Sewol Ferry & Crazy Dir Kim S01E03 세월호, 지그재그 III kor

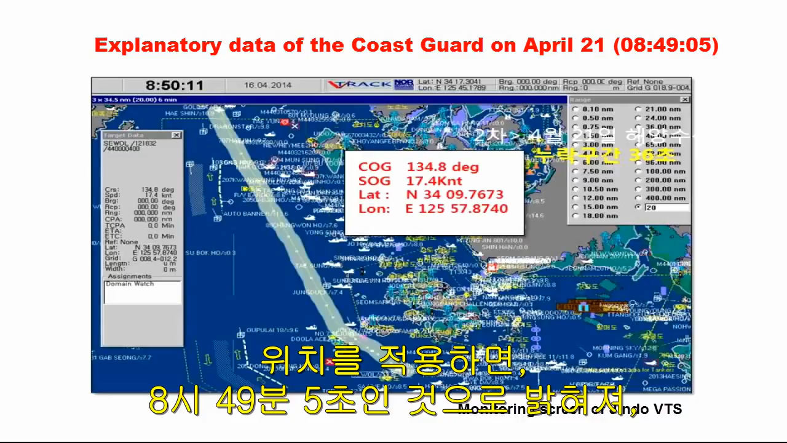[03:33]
indicating possible modification of Jindo VTS data. As said before, Director Kim found the data for 0840905 and such data showed a large left turn by 25 degrees as shown, especially, in advance.
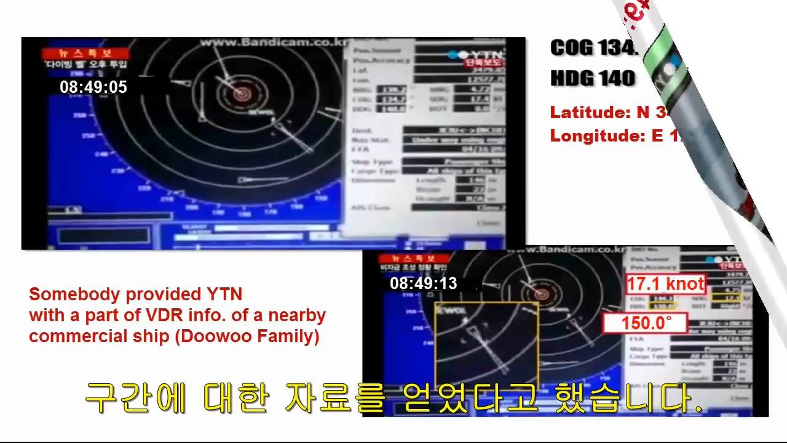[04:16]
According to YTN, Seawall Ferry sailed to 140 degrees for 8 seconds and then turned 10 degrees for a second at 0840913. The report of YTN was highly sensational at that time.
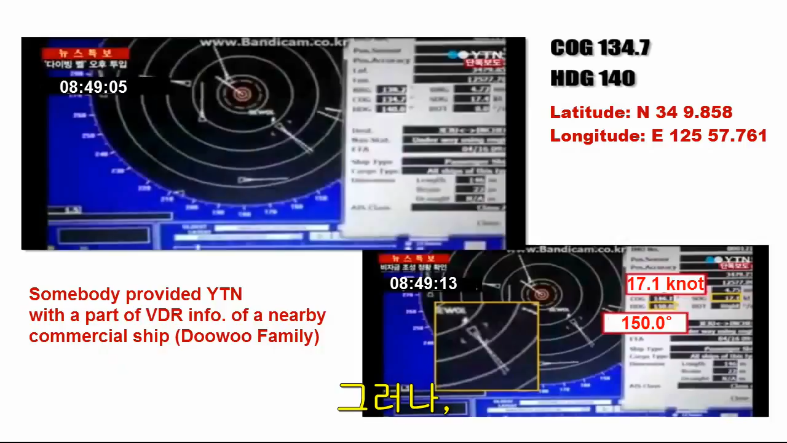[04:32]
However, when Director Kim applied the position of Seawall Ferry at 0840905 reported by YTN to the data reported by the MOF, the position was not for the time of 49.05 but was for the time of 48.44.
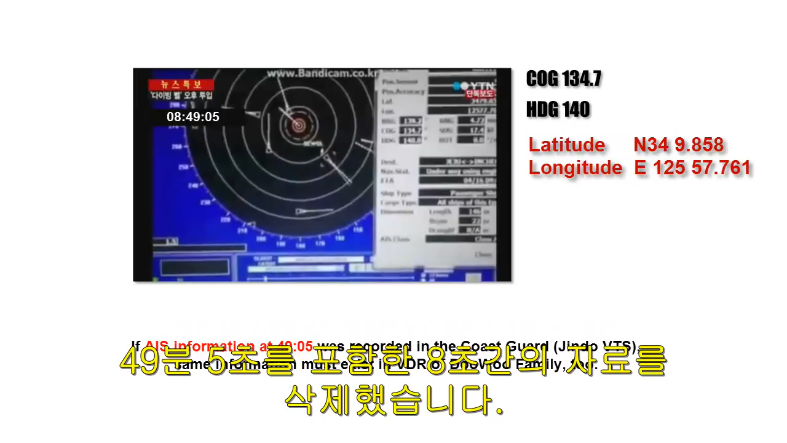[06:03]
In fact, as the government said that the data for 8 seconds including the time of 4905 was restored, the government must look at the data for the time of 4905 but cancelled the data for the 8 seconds including the time of 4905. The MOF made the fourth report.